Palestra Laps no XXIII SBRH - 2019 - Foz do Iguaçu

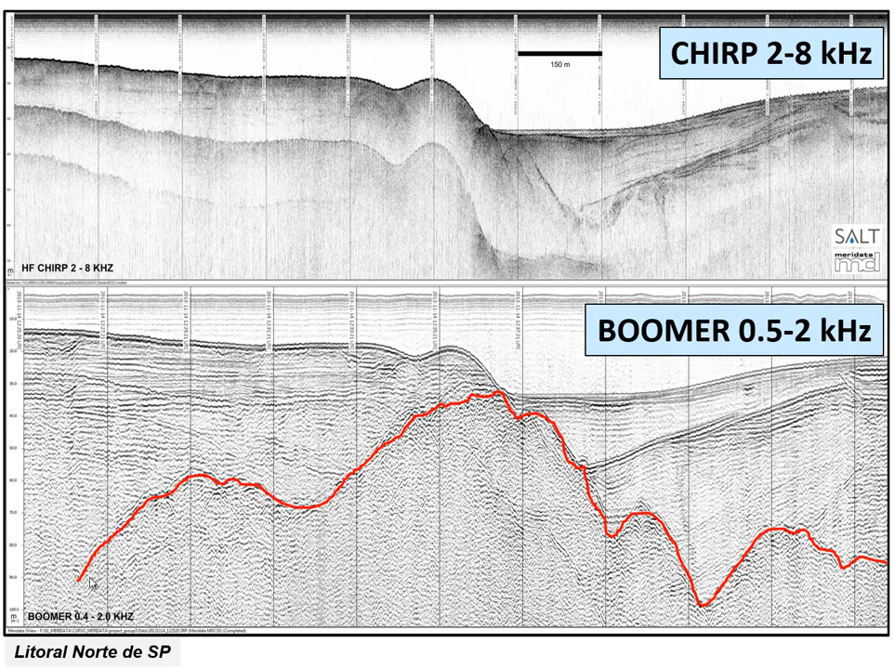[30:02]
se o seu projeto é importante você medir toda a coluna sedimentar, a espessura, o topo do embasamento, se você está fazendo uma obra, uma ponte, um túnel, etc, essa informação é importante para você, então, um registro de boomer, o boomer é a fonte acústica que te oferece um produto mais interessante, já que no SHIRP você não consegue ver o contorno,
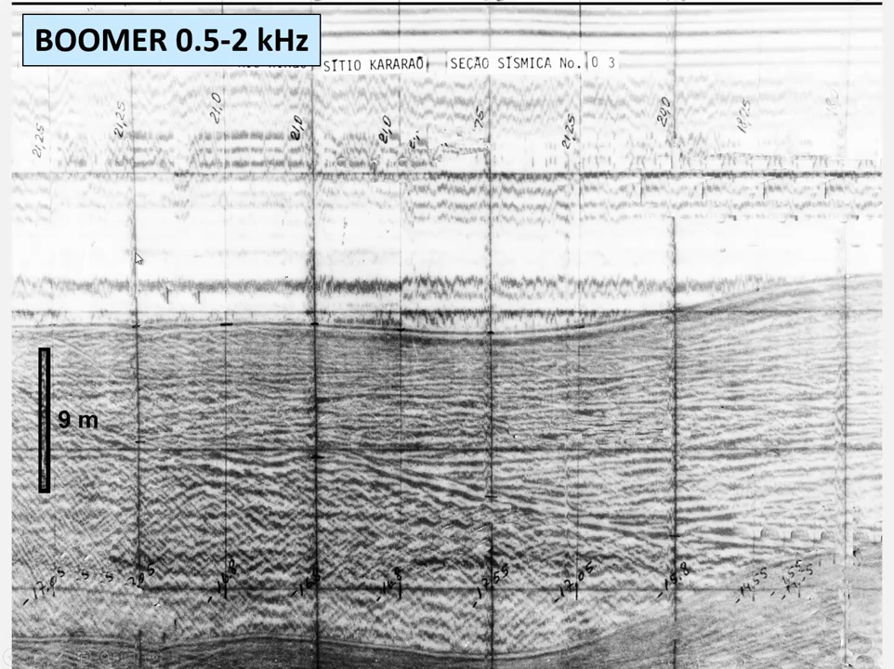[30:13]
aqui, um exemplo de registro de boomer também no Rio Xingu, mostrando o fundo do Rio Xingu e um pacote sedimentar aqui de cerca de 15 metros de espessura, certamente,
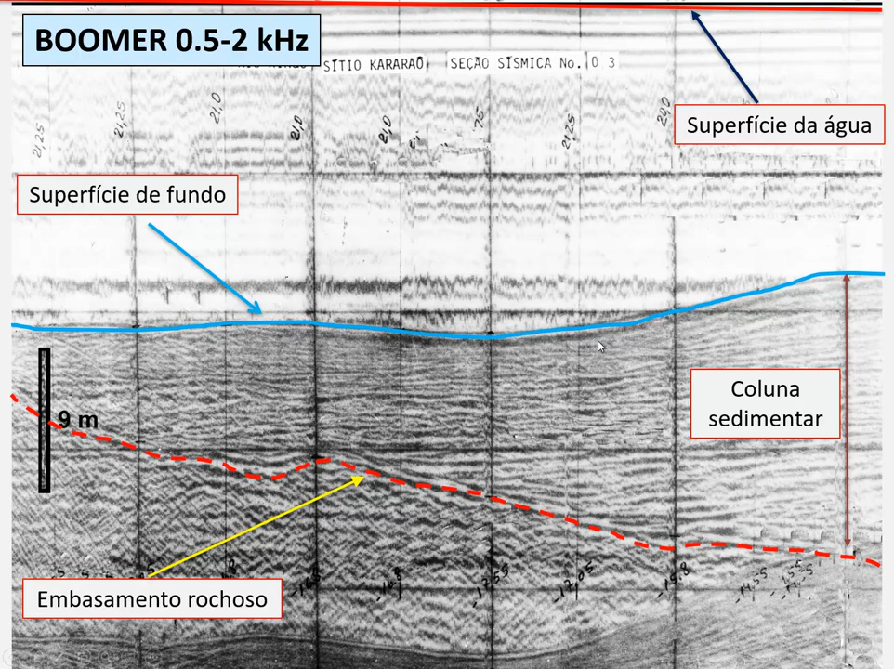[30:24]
eu não conseguiria penetrar um pacote desse com um SHIRP, porque o SHIRP lida com frequência mais alta, ele tem limitações para penetrar num pacote sedimentar aluvionar,
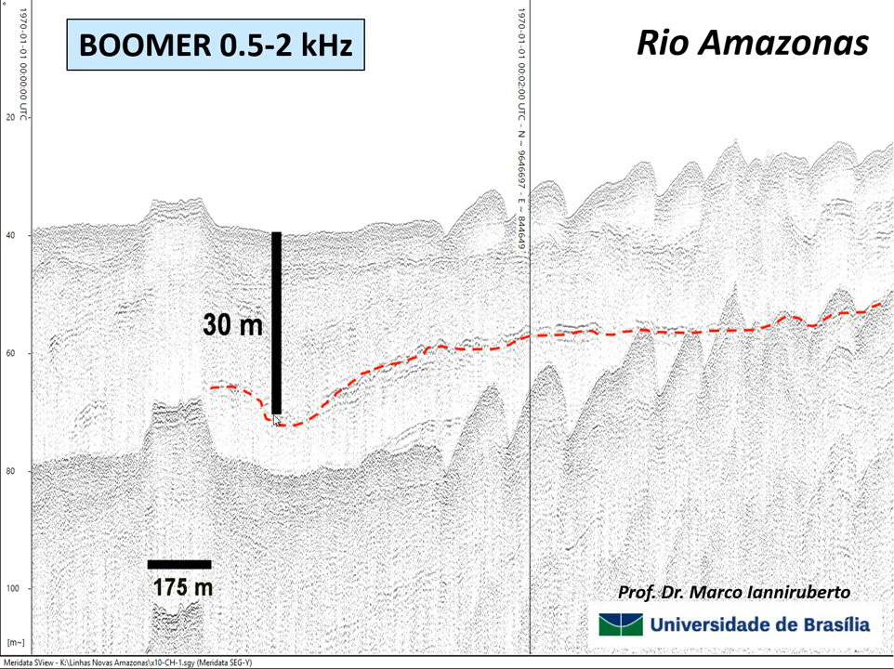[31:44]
porque sedimentos aluvionários, normalmente uma fonte de 3,5 kHz não consegue atravessar esse pacote e ir até o embasamento rochoso, então um exemplo de aplicação da geofísica num rio, usando uma fonte de alta energia e baixa frequência.
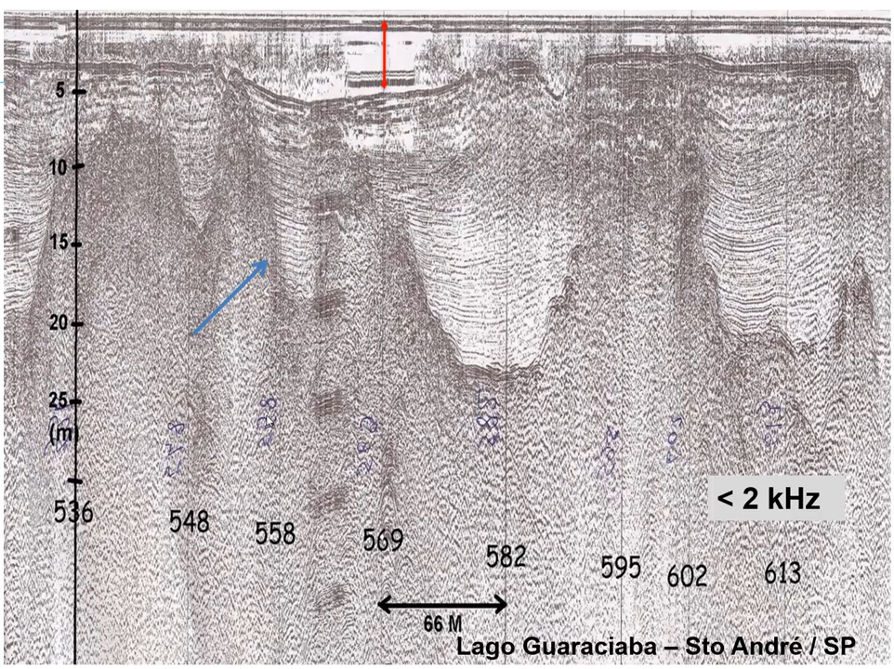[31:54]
aqui um outro exemplo em São Paulo, num lago próximo da cidade de São Paulo em Santo André, mostrando o topo do embasamento aqui de um lago, preenchido por sedimentos finos, então isso aqui é o,
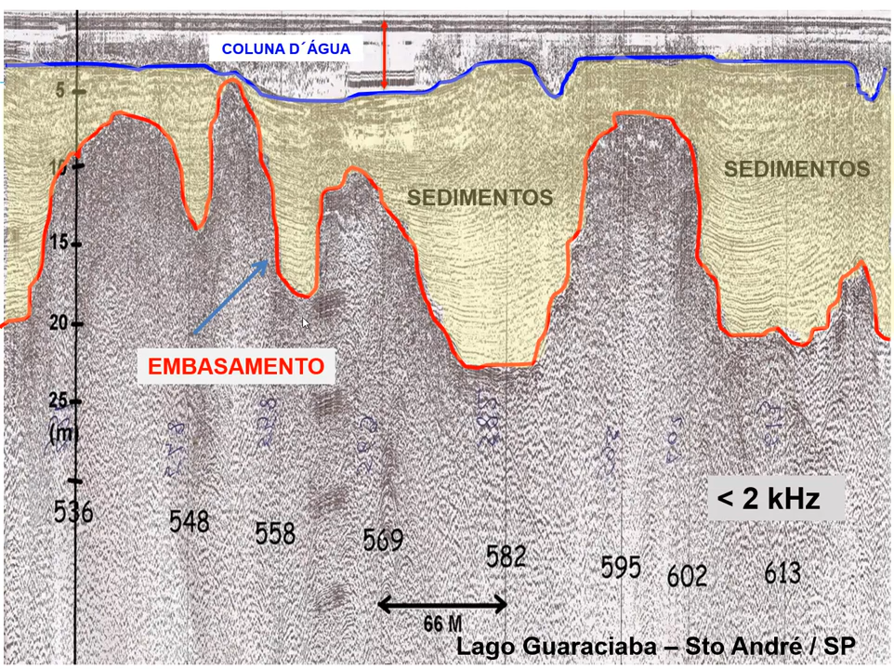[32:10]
isso aqui na verdade é um lago de onde foi explorado a areia extraída dele e aí preenchido com, as cavas estão preenchidas com sedimentos finos, essa parte amarelinha que eu pintei são os sedimentos no fundo, aqui a coluna d'água.
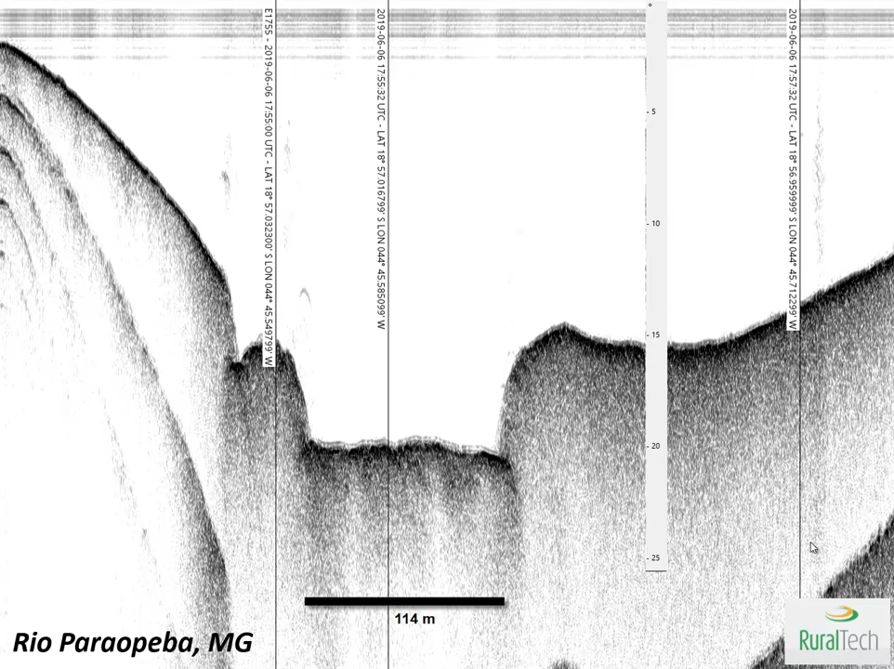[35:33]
um deles é fazer geofísica para medir a quantidade de sedimento que foi acumulada nas perfis de fundo do Rio. Então, esse aqui é um exemplo de um perfil utilizando um chip, mostrando uma camadinha aqui no fundo do canal do Rio Paraopeba de cerca de 24 centímetros de espessura. Esse é um típico levantamento que o Boomer não seria a ferramenta adequada, porque o Boomer ele não tem capacidade de ver uma camada de 24 centímetros, porque a frequência que ele lida, eu falei para vocês, o Boomer lida com frequências abaixo de 2 kHz, portanto, ele não tem capacidade de resolução, ele penetra muito na coluna sedimentar, mas não tem capacidade de resolução,
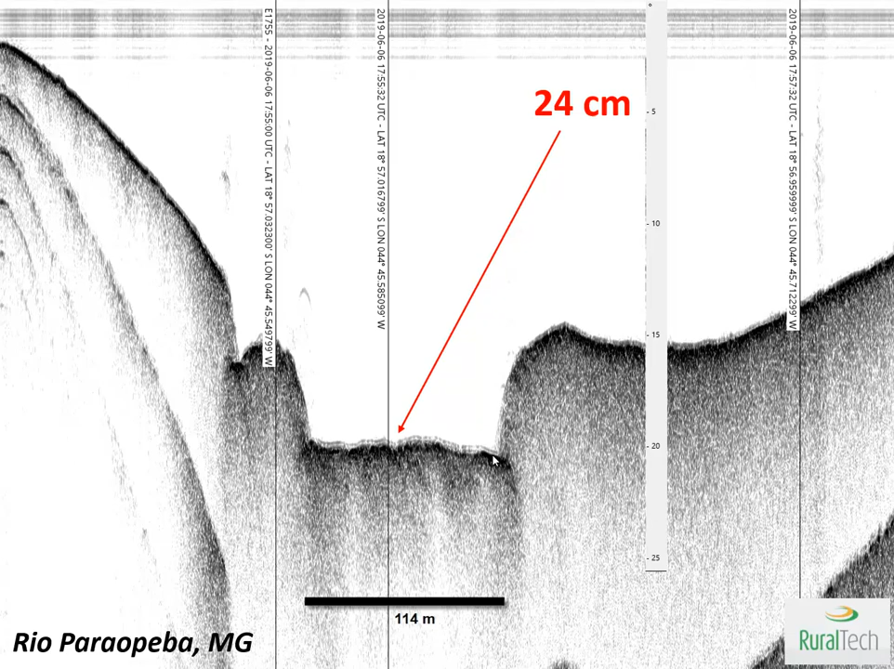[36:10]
portanto, não é a fonte acústica indicada para um levantamento com objetivo desses. O SHIRP é a fonte acústica adequada.
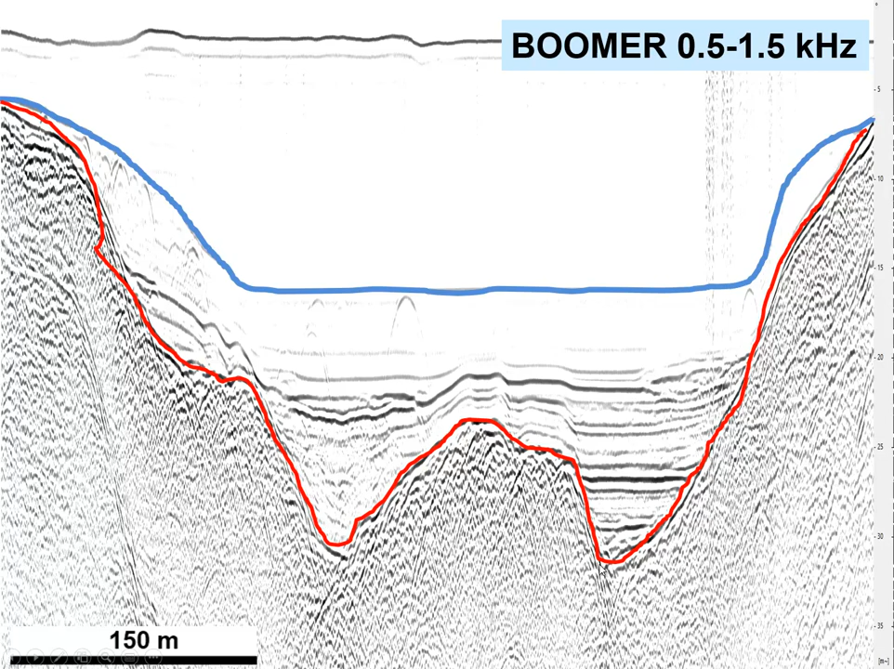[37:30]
cerca de 15 metros de profundidade, se a gente olhar aqui na escalinha, e o topo do embasamento rochoso, esse vermelhinho aqui o embasamento chegando aqui até 30 metros de profundidade e essas linhas aqui, esses refletores são os diversos extratos sedimentares. Eu destaco nessa imagem aqui do boomer para vocês, entre a linha azul e a linha verde vocês percebem que está transparente. Então, transparência em sísmica normalmente significa material fino, quer dizer, a frequência emitida pelo boomer ela não consegue ver nada nessa coluna sedimentar porque provavelmente são sedimentos finos, talvez uma lama e o sinal com esse espectro de frequência ele passa direto, ele vai até encontrar o próximo refletor.
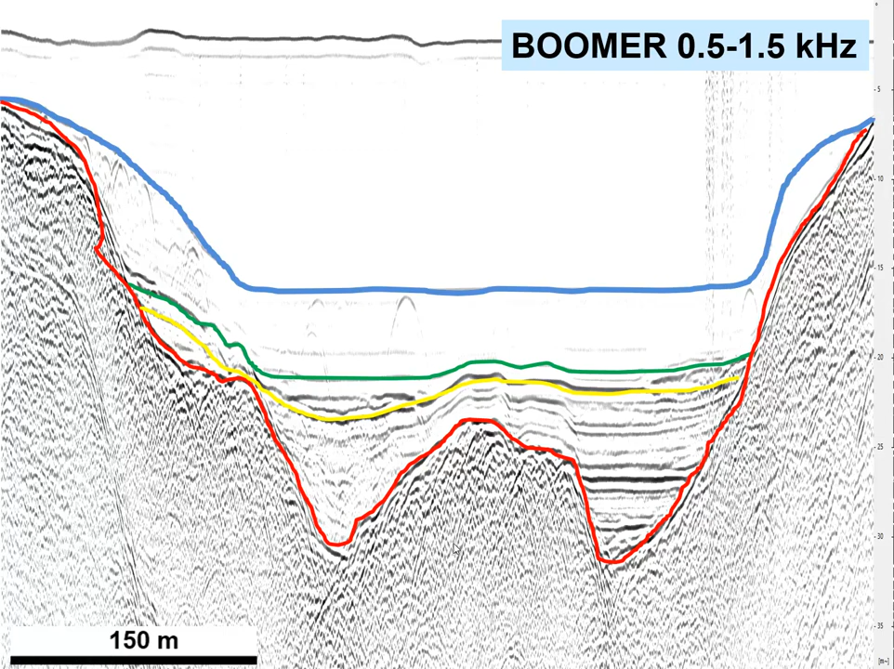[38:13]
Então, uma camada aqui de aproximadamente 5 metros de espessura ela está absolutamente transparente, provavelmente uma camada de lama, talvez seja até esses 5 metros se refere ao material que foi despejado no fundo desse reservatório. mas só gostaria de insistir aqui em destacar que essa camada está praticamente transparente no registro de boomer.